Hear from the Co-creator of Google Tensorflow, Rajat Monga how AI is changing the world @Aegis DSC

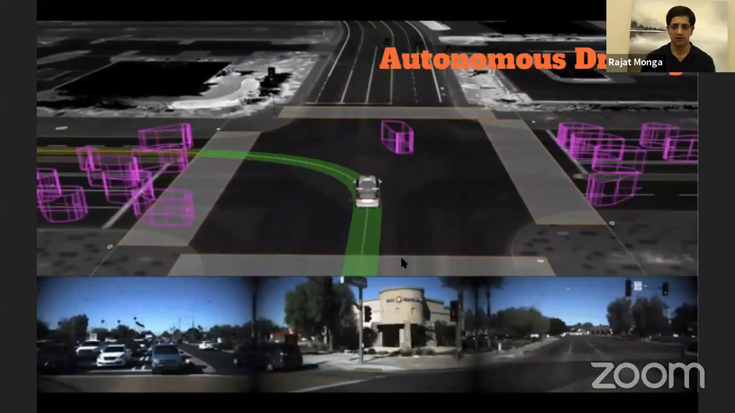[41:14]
We would love to see this today or yesterday, in fact. But I mean, if we're not quite there, although we have lots of examples going around all over the place, here's an example from Waymo, an Alphabet company, as you're probably familiar, that basically at the bottom, you see these pictures of what it sees. And at the top, it's view combining all the 3D data or the vision data to recognize what's going on, et cetera. We're making these very hard turns, in this case, going left,
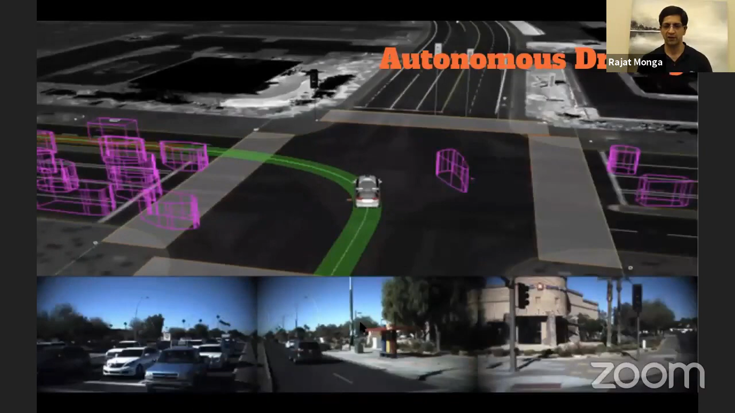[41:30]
where somebody's really coming in front and so on and tracking, being able to do all of this. You're making huge progress in this area because of deep learning. So these are two examples where things are getting a lot,
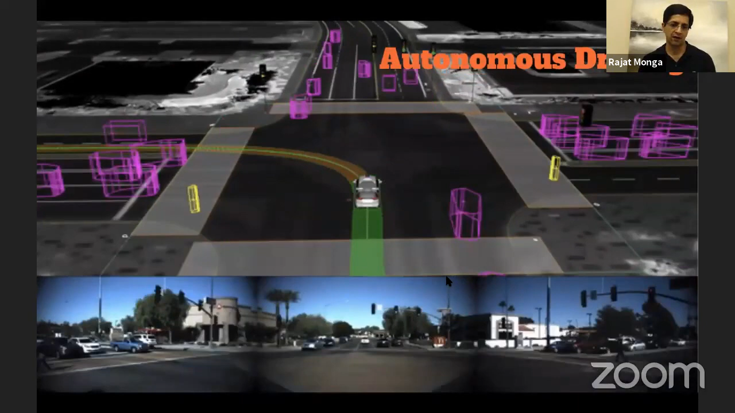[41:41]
making so much improvements over the last few years.